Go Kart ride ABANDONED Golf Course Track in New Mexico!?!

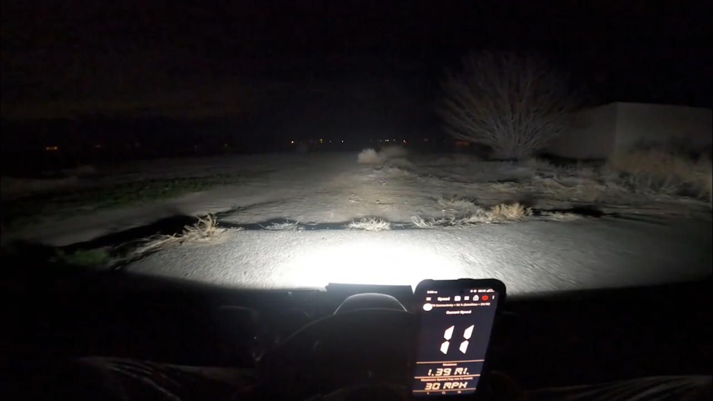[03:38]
Oh god. Oh my god, that's a coyote. You guys see that shit? I'm probably gonna go the other way, just because, like, I don't need that shit following me.
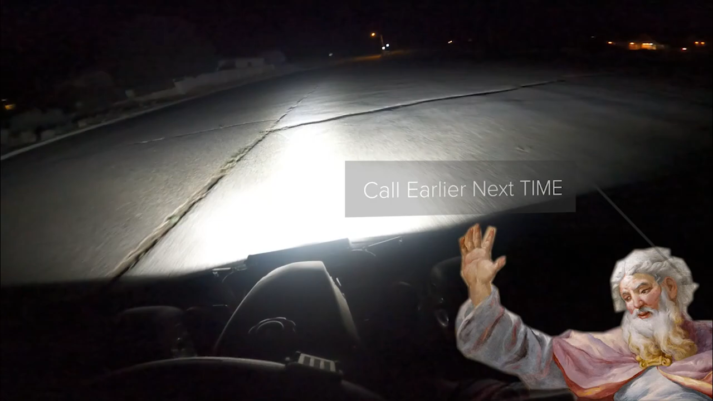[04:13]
Jesus. Lordy, lordy. Save us off. Oh my god. A lot of these areas are unforgiving. The fog light really points out all the horrible stuff.
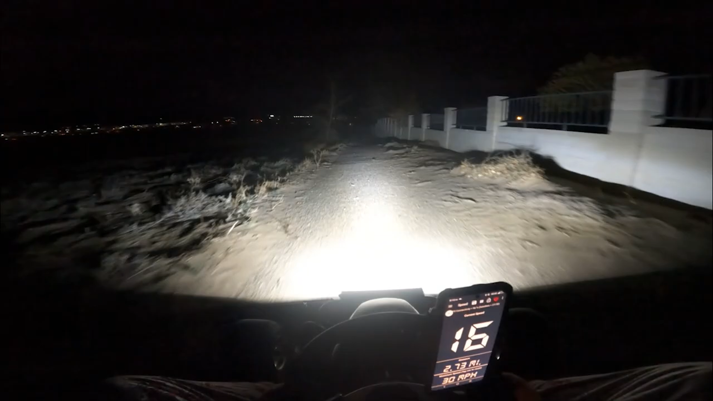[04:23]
Oh no. But you know how well this cart is holding up now. It's doing great. I do think it might be time for some speed. Oh god, where are we going? Two. Here we go. Oh yeah. What's up.